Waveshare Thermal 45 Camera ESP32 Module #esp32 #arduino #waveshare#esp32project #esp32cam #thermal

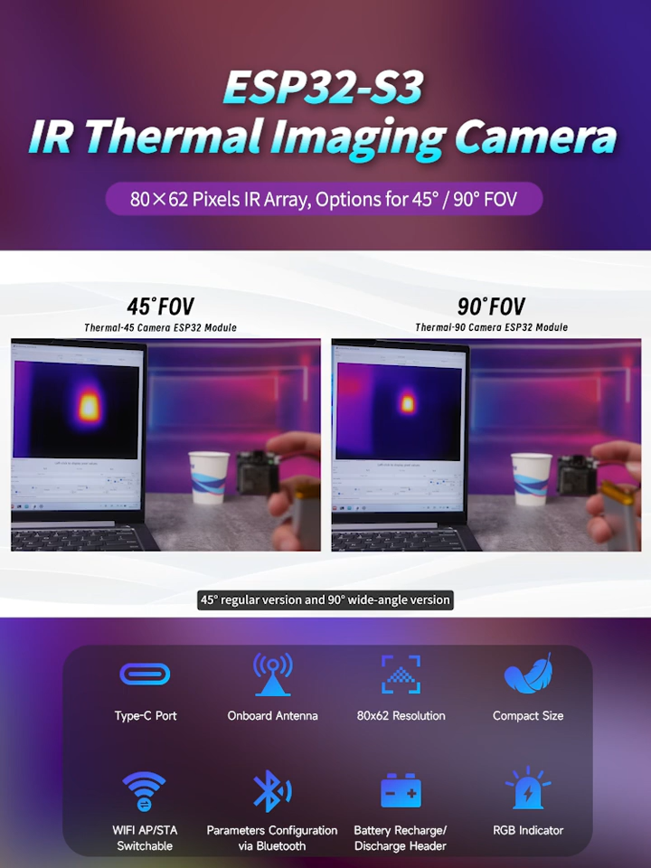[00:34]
The module is available in two versions, 45 degrees regular version and 90 degrees wide-angle version, both equipped with 80 by 62 resolution infrared thermal imaging sensors
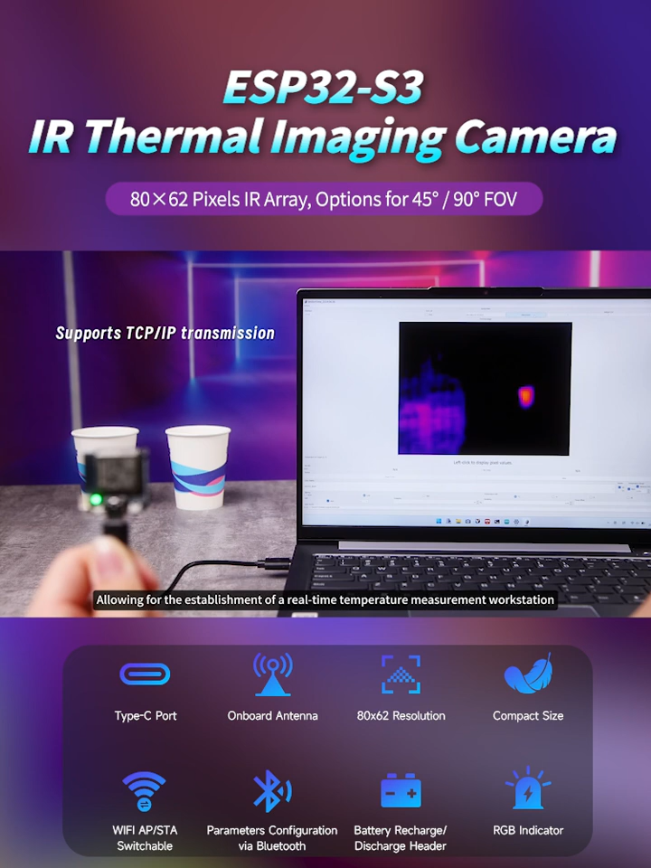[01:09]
allowing for the establishment of a real-time temperature measurement workstation by connecting directly via USB to a Windows system.
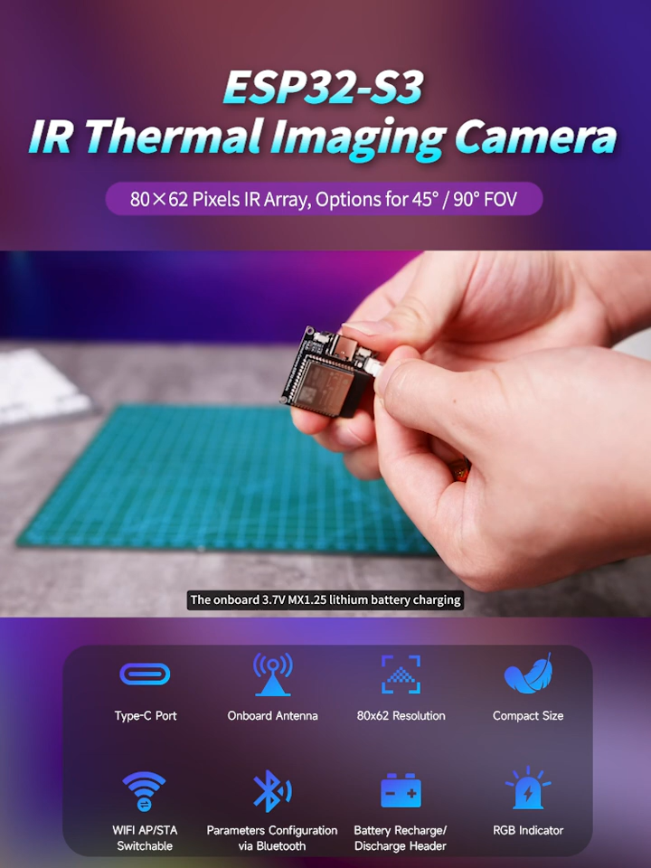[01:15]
The onboard 3.7 VMX 1.25 lithium battery charging and discharging interface supports flexible power supply solutions,
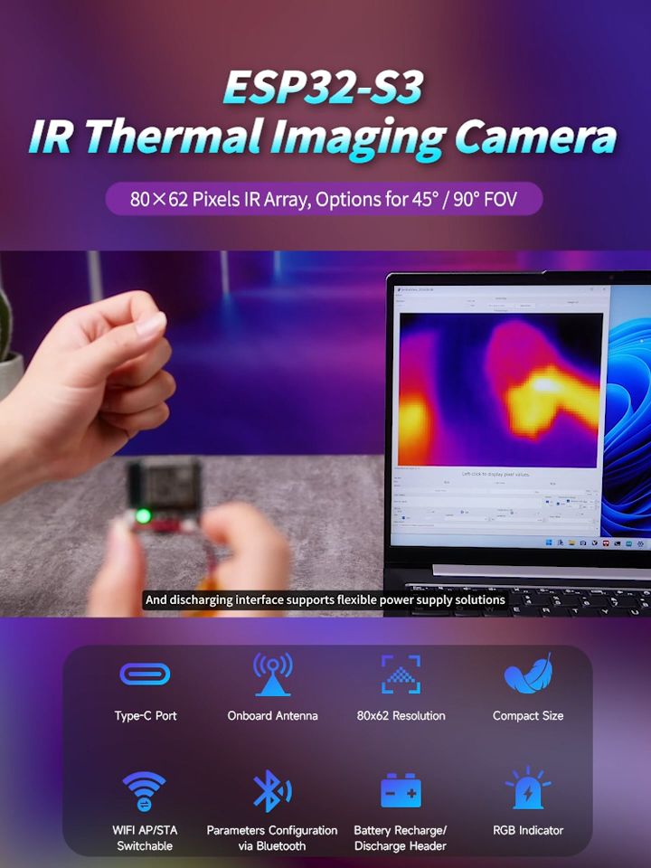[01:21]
effectively extending the power supply time of the device.